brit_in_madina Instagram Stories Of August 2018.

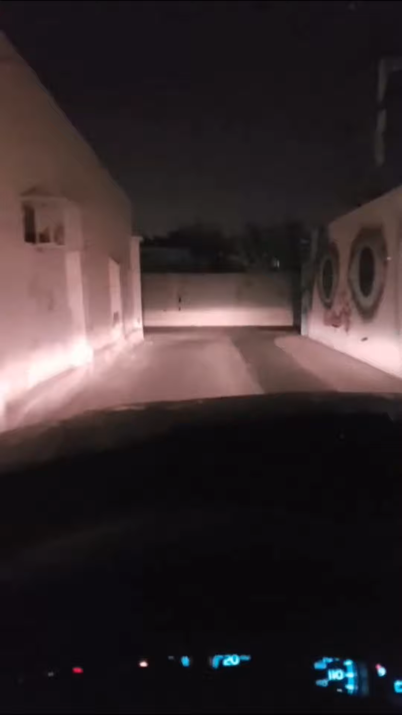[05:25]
Take the next right onto Ad-Dur as-Sati, then turn right onto Al-Madina.